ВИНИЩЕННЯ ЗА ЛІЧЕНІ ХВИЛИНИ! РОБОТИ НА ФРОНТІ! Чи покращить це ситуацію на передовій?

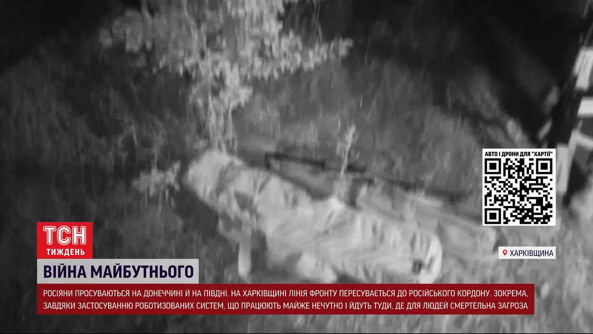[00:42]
Нічна місія майже одразу пішла не за планом, та й закінчилася не так, як ми очікували.